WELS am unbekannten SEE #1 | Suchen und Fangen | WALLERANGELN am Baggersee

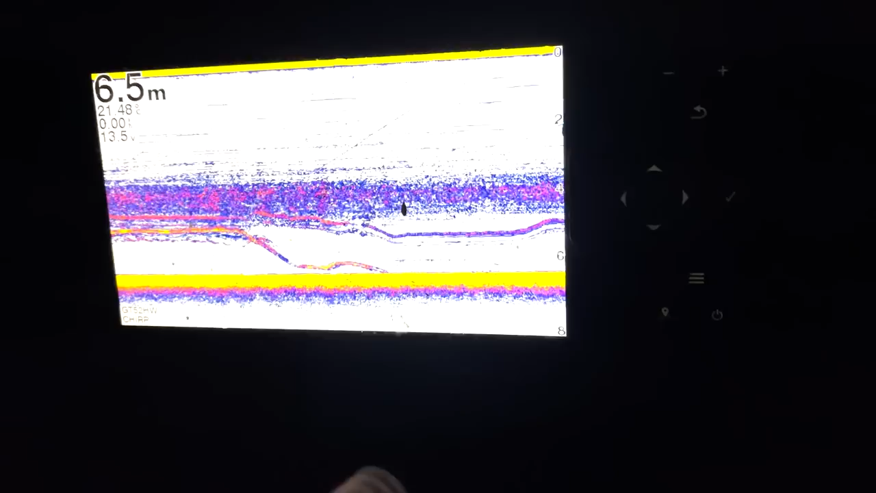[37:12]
On screen: depth 6.5 m
Schade. Schade. Hat mal kurz angetastet. Jetzt geht mein Köder wieder hoch. Hier ist meine Köderlinie. Das ist der Wels.
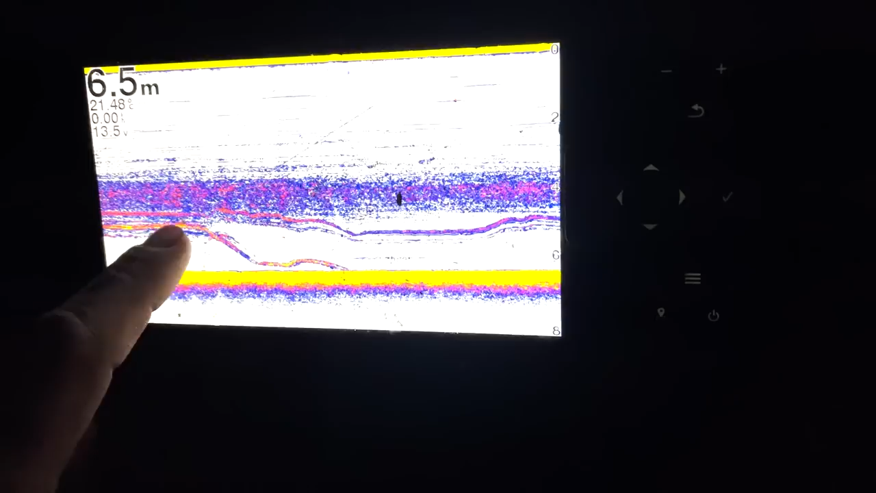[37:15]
On screen: depth 6.5 m
Ja, durch einen kurzen. Jetzt kommt er wieder, er kommt wieder, er kommt nochmal, Jungs. Er kommt, er kommt. Vielleicht haben wir jetzt Glück. Vielleicht haben wir jetzt Glück.
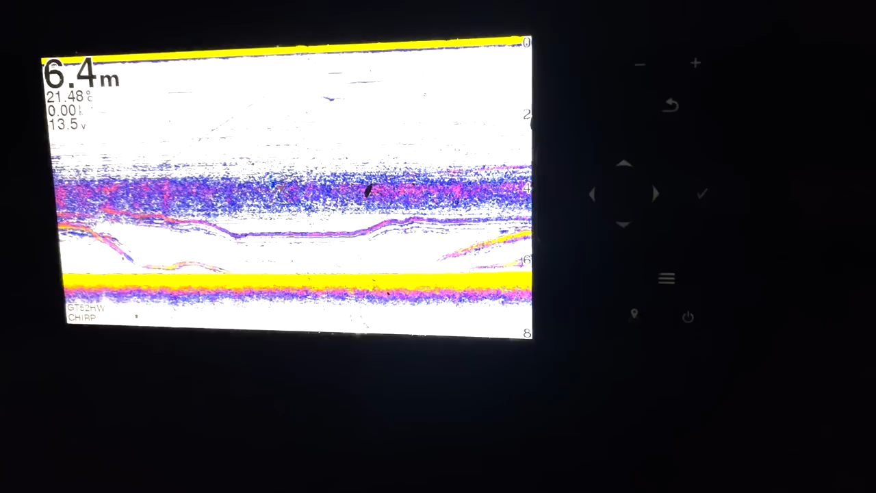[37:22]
On screen: depth 6.4 m
Ist genau an meinem Köder dran. Genau dran am Köder. Jetzt muss er knallen. Jetzt muss es beißen.
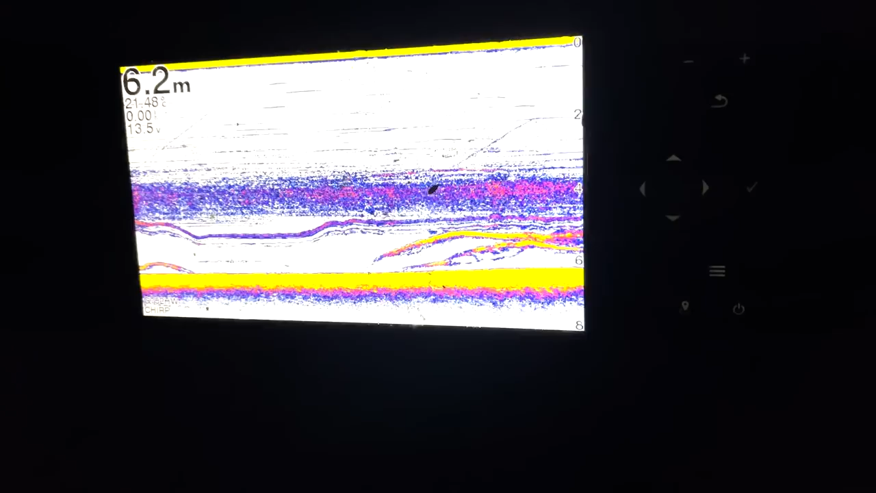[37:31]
On screen: depth 6.2 m
Jetzt muss es beißen. Leichten Biss habe ich. Fisch hängt!
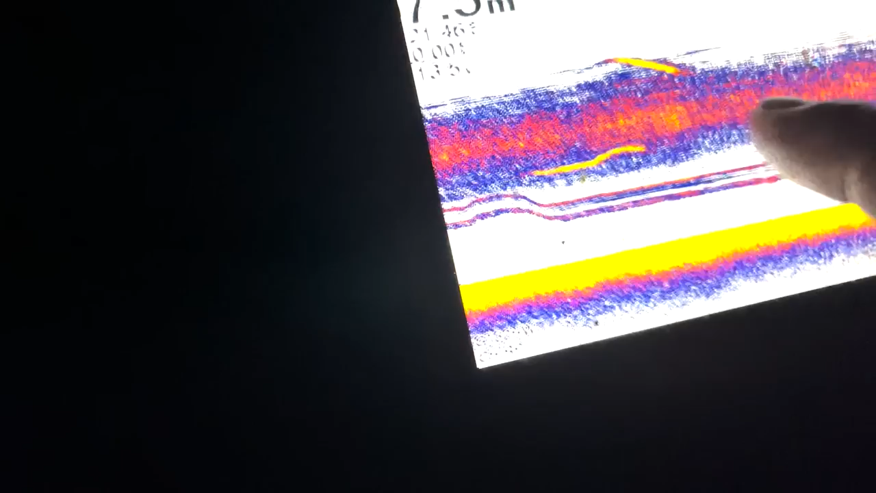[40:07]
Hier unten ist eine Köderlinie, hier ist ein Wels, hier ist ein Wels.
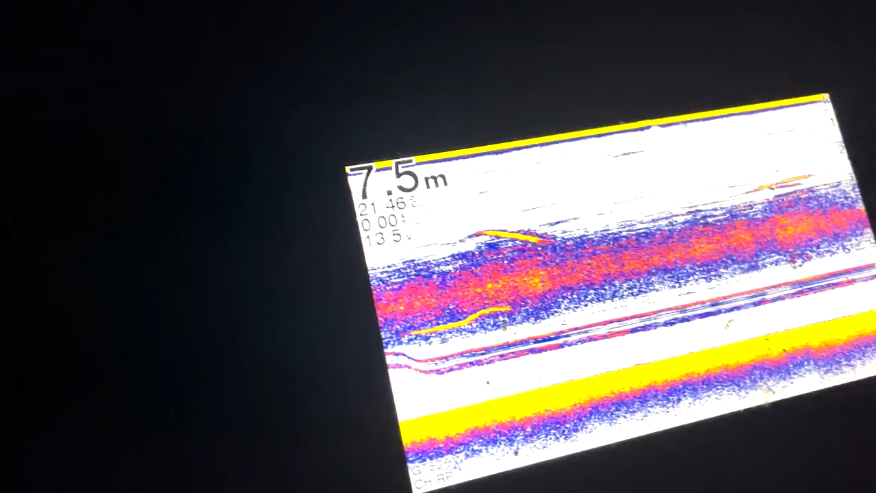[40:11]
On screen: depth 7.5 m
Also ist schon wieder gut was los.
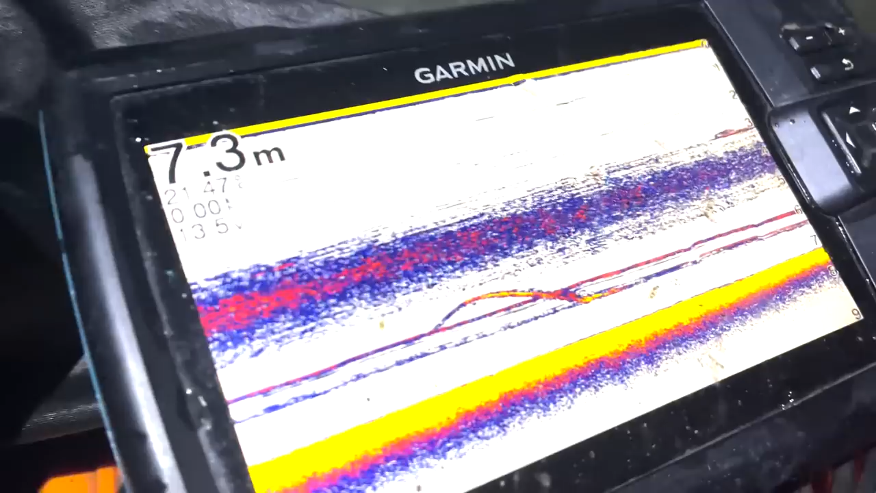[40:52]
On screen: depth 7.3 m
Ihr seht dann, steht genau unter den Würmern.
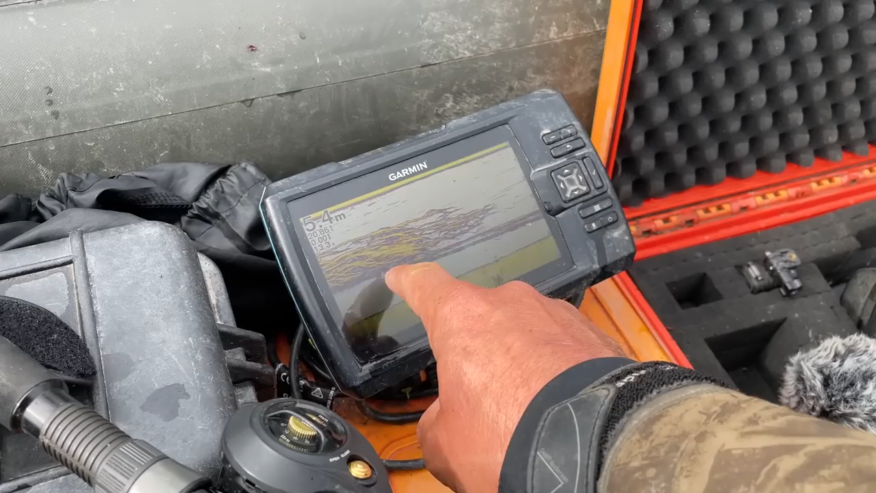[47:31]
Schaut euch das hier mal an, ganz verrückt. Alles voll, ein Riesenschwarm kleinerer Fische im Mittelwasser. Hier läuft mein Klopfköder raus. Wahnsinn, Wahnsinn.